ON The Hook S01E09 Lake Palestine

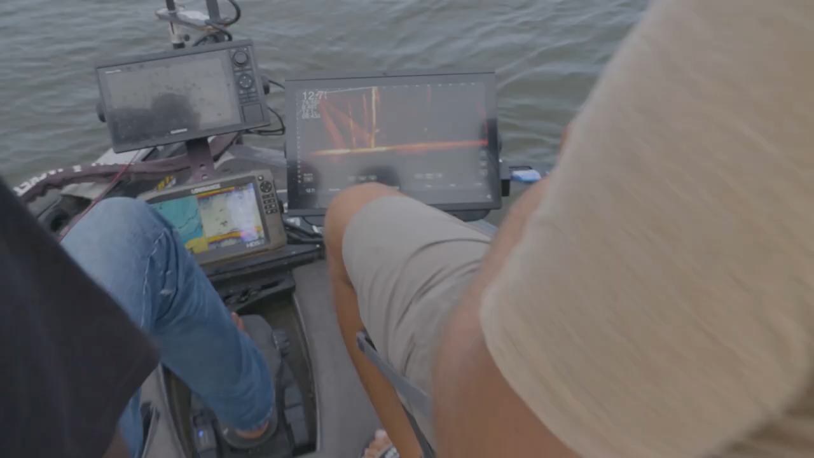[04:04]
LiveScope is the hottest tech to hit the crappie industry in a generation.